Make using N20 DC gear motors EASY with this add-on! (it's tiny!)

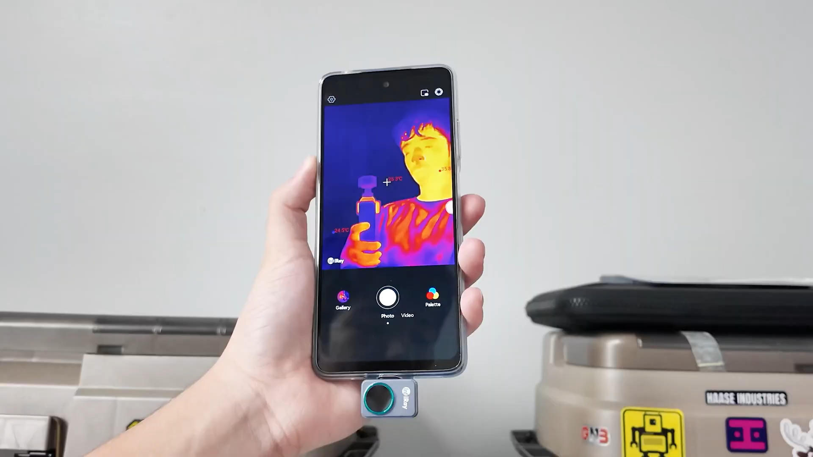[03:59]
whose only purpose in life is to interface with a thermal camera.
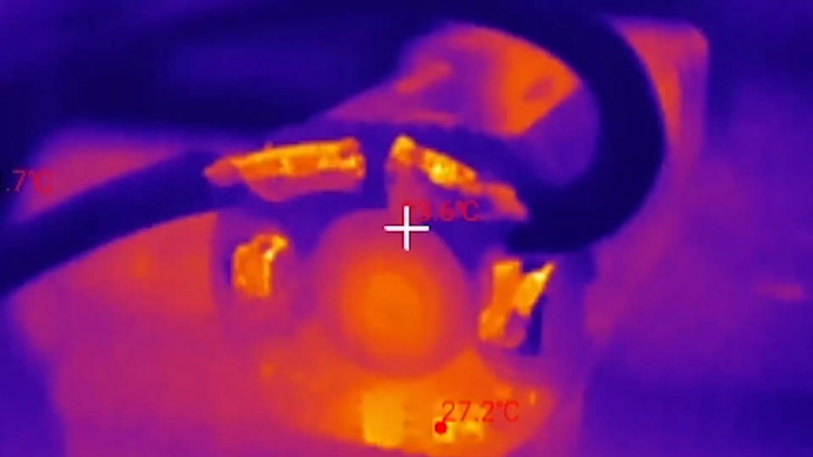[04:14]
which is only slightly above room temperature here in Australia.
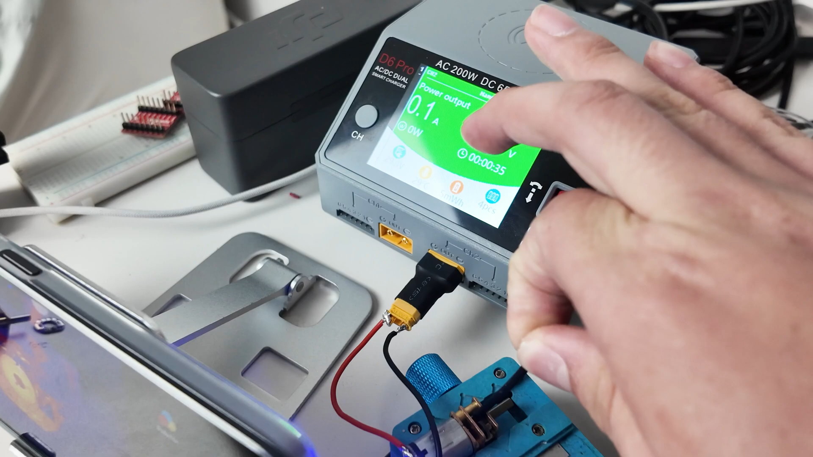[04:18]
Here, I'm jamming the gearbox with the insulation from a wire, and after the motor stall,
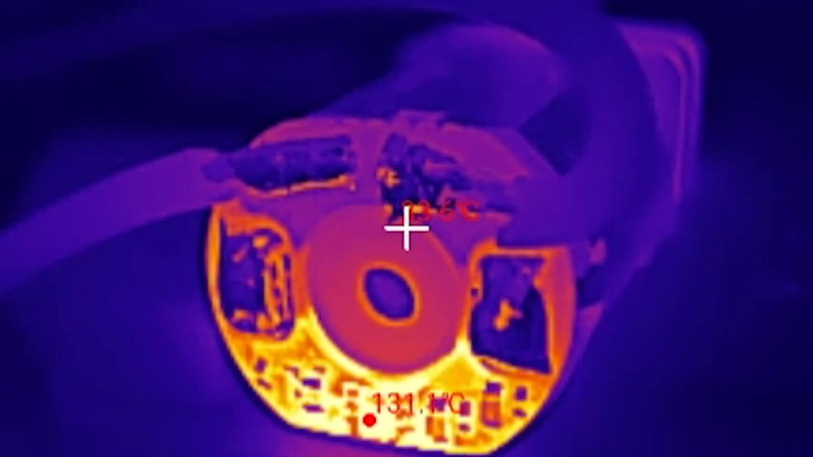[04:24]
the tiny drive reached about 130 Celsius before settling at around 120 Celsius.
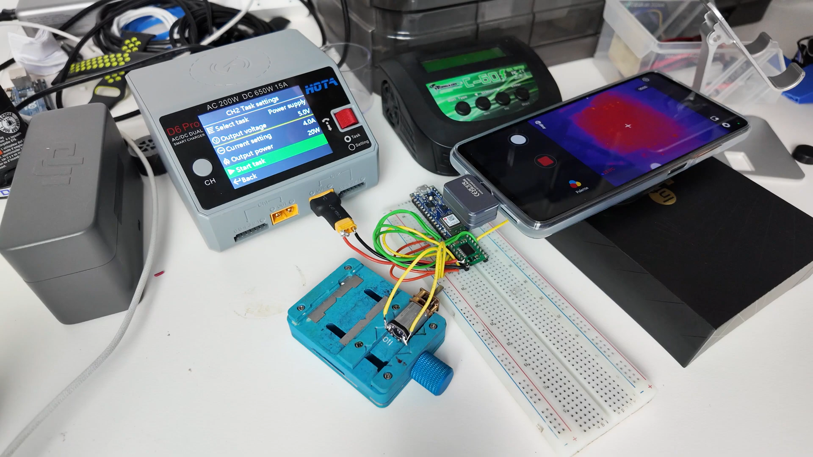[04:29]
A little hotter than I would have liked, but there wasn't any damage, even after stalling for like 30 seconds.
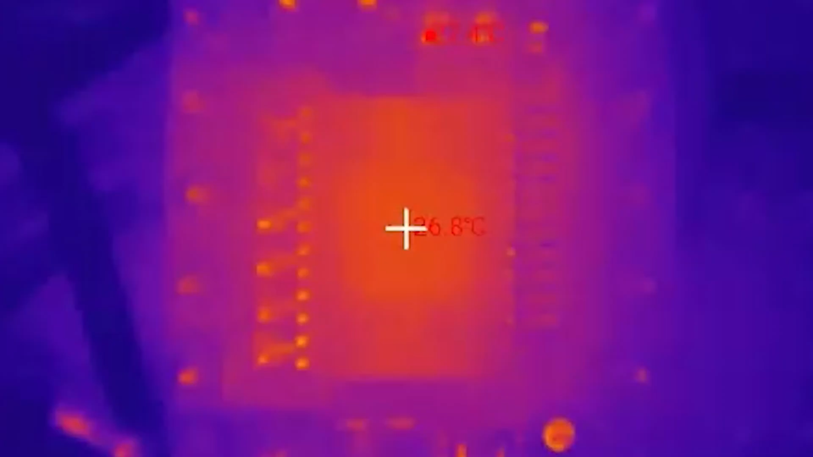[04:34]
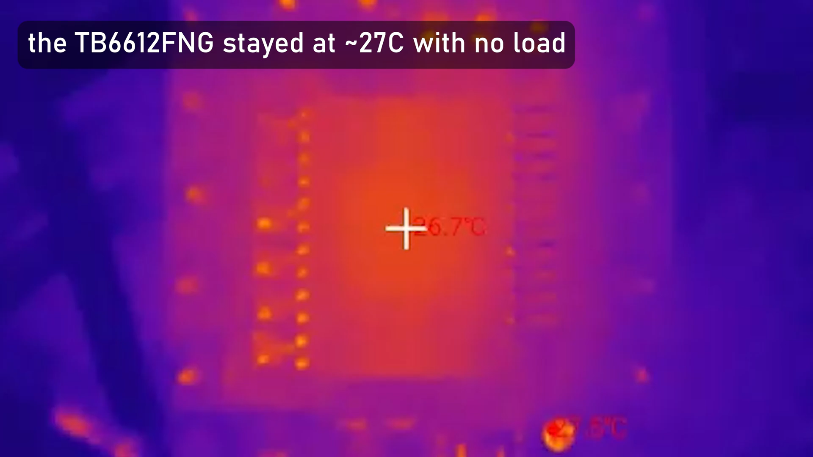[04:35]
I also soldered up this monstrosity with a TB6612,
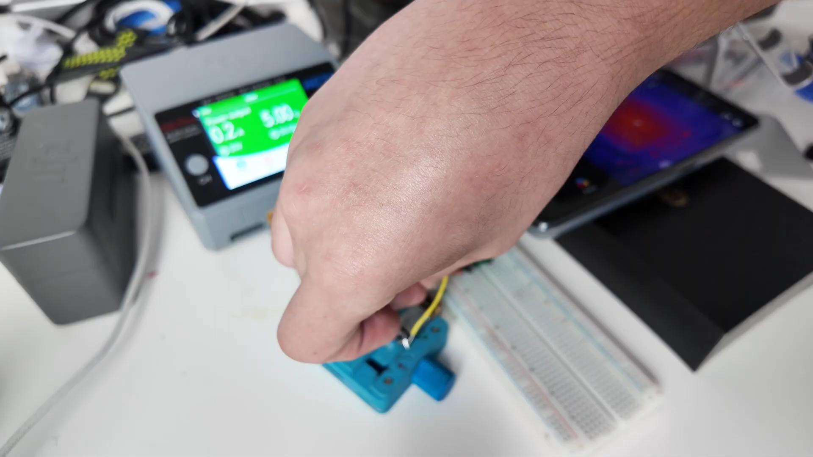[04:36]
and it stayed at around 27 Celsius under no load.
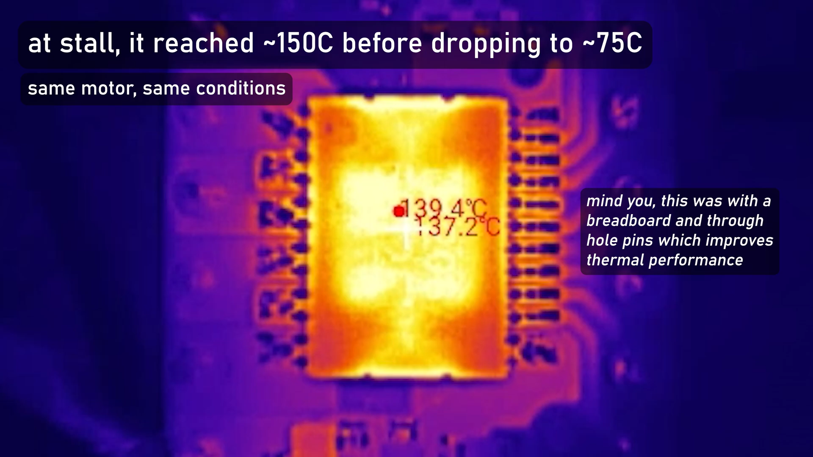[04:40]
And at stall, 150 Celsius is crazy, but it quickly settled down to 75 Celsius. You have to keep in mind that the tiny drive is at a significant disadvantage here when it comes to heat,
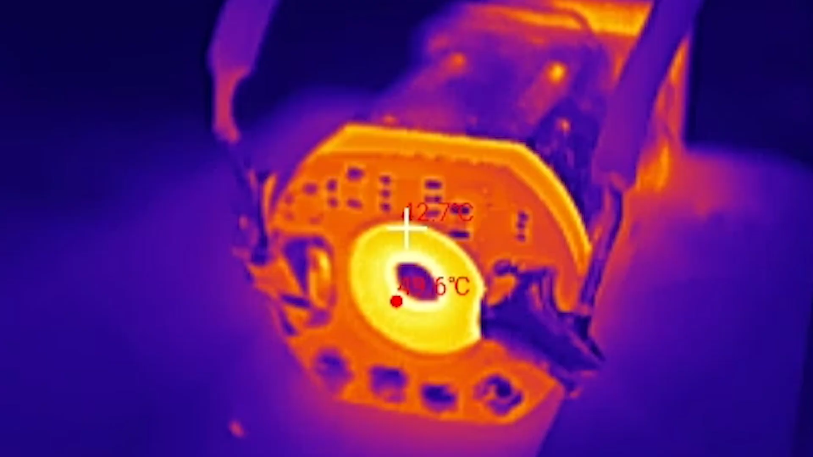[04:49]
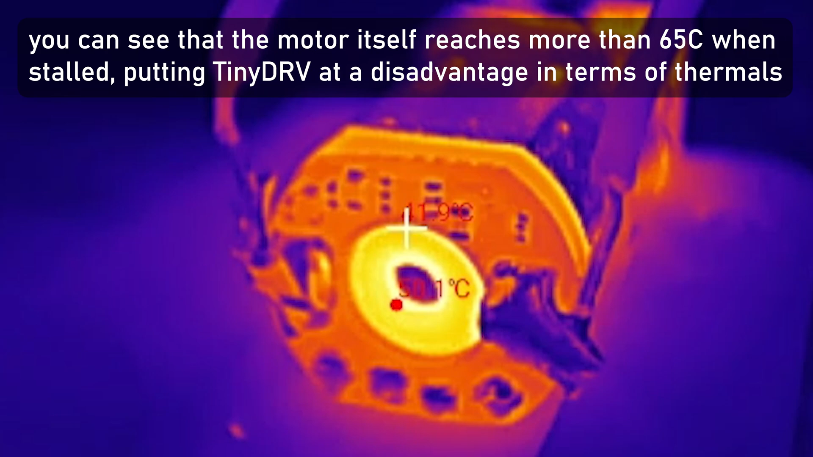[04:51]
because the motor generates a lot of heat itself at stall.